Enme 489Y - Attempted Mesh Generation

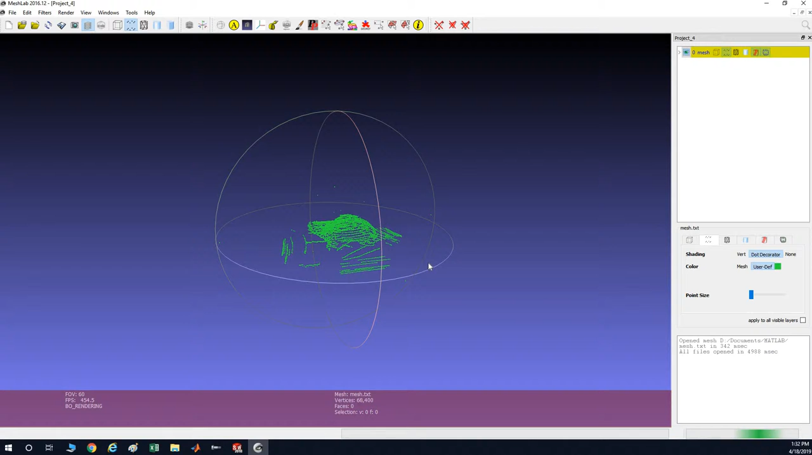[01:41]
Now it does have a lot of noise in the points there's things like the column here that were artifacts of the the collection process that aren't actually what I want to image. The process we go through here is to show the normals and then
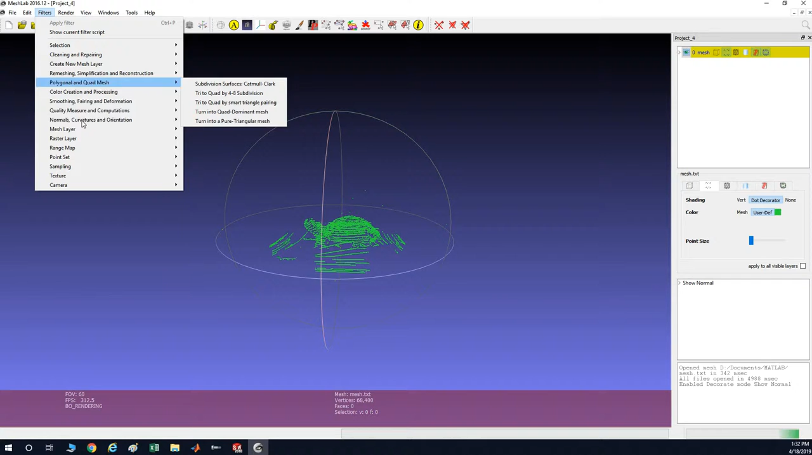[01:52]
we go ahead and compute the normals for all the point sets. This value can alter for a value of like 10 the normals go all over the place but
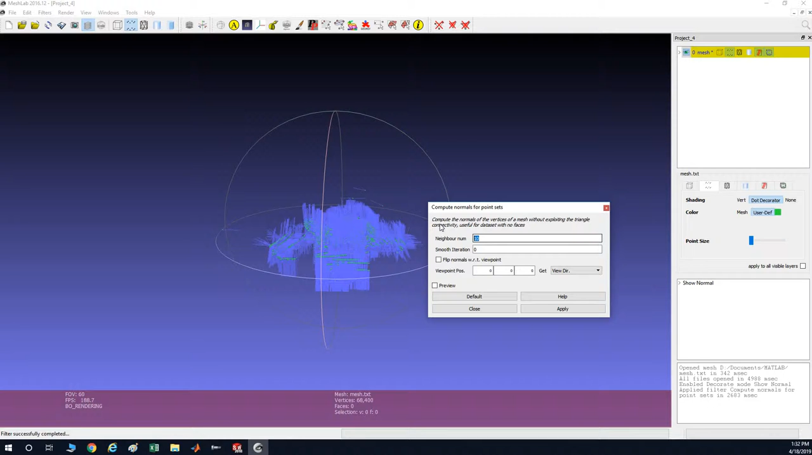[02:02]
I found that with a value of 1 that I could get my normals to go in all the same
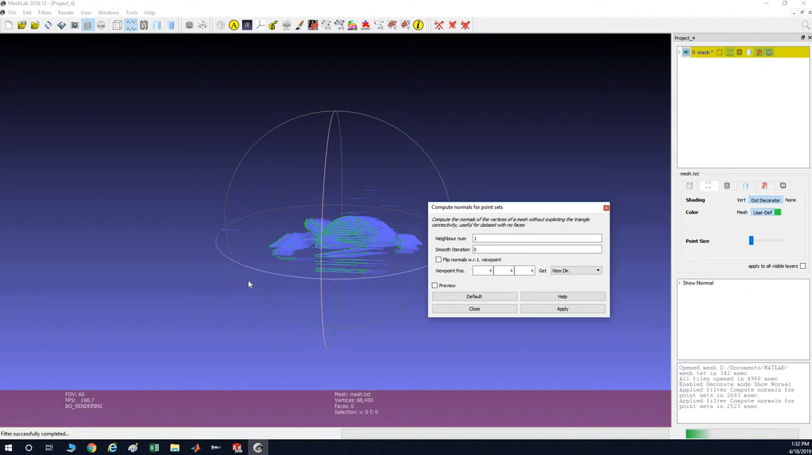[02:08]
direction which is apparently just what we want for making a nice mesh. From this point forward we just apply a remeshing thing a screen poison surface reconstruction. There's various inputs you can put here including the reconstruction depth from what I was able to find from videos from the developer of the program 11 or 12 is about your max after that you get diminishing returns and it just takes more processing time so I'm working with 11.
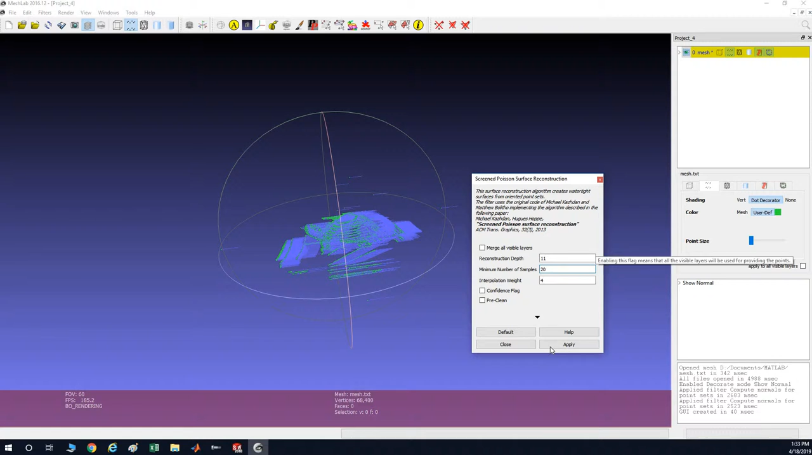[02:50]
Minimum number of samples from what I've seen in research it said that 1.5 to 5 is really good if you don't have a lot of noise but here I think we do have a lot of noise so I can go ahead and set that a little higher and then we can give this a run and see what we get. It takes a second and what we do get is a lot of mess.
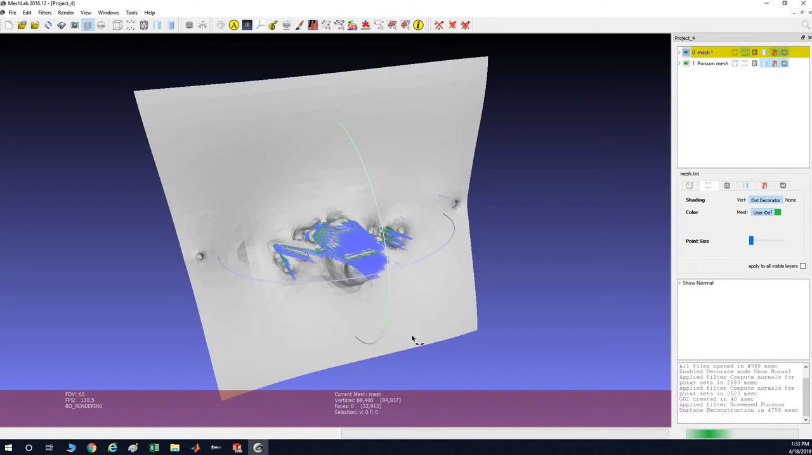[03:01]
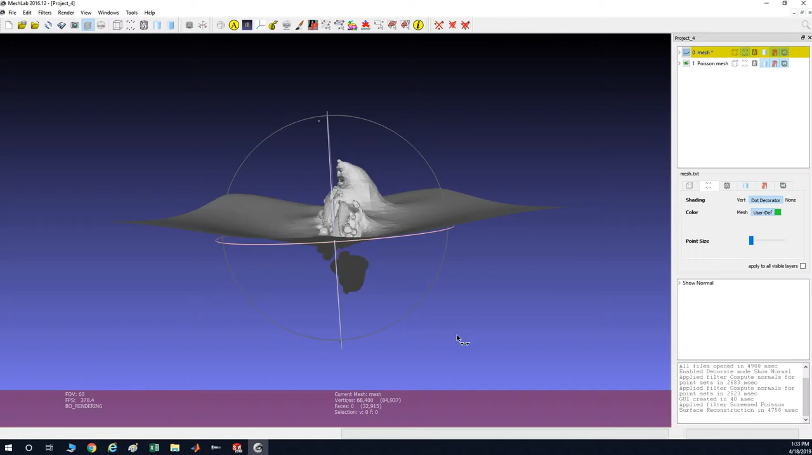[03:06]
This is however just a look at a really quick attempt seeing what kind of garbage this will produce
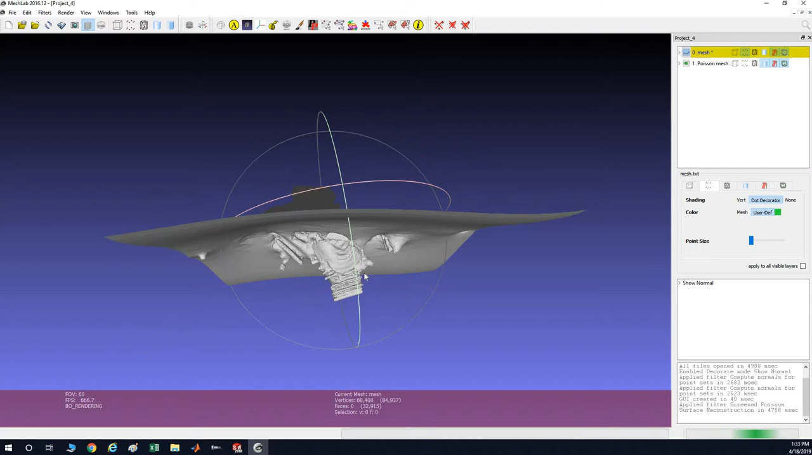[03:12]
for me however this was not my first attempt I've done many and was able to produce something a little cleaner.
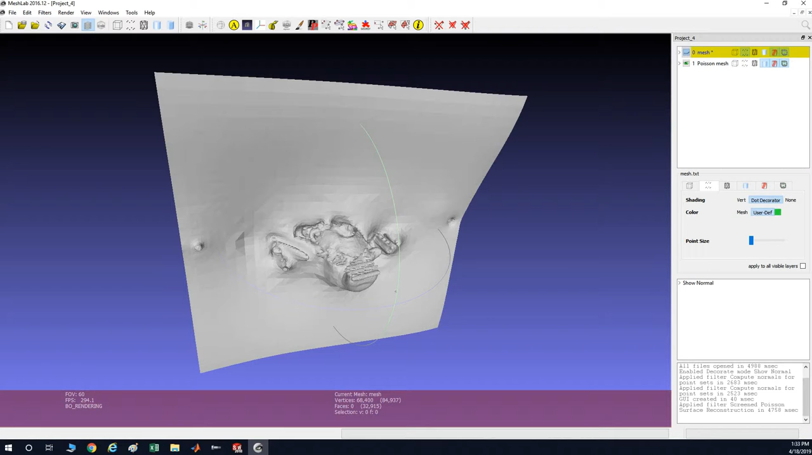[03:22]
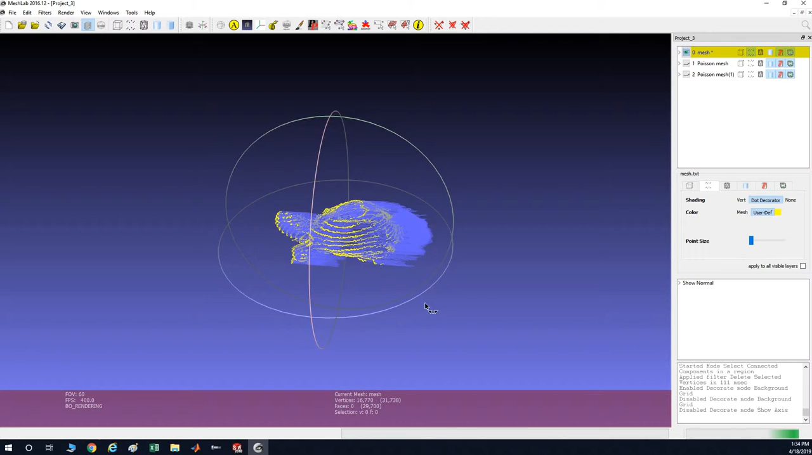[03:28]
Okay so in this mesh I've went ahead and cleaned up let's take those normals off I've cleaned up
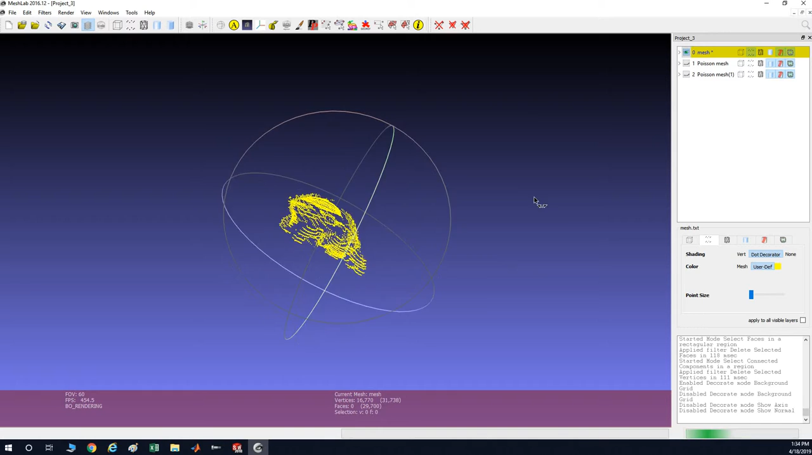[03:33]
to studio so that my points are just what I'm looking for or more closely aligned with what I'm looking for got out got rid of that column data so that we're more closely looking at just testudo himself and I did take a couple of runs with this mesh I did one with the normals facing this way and one with them facing that way to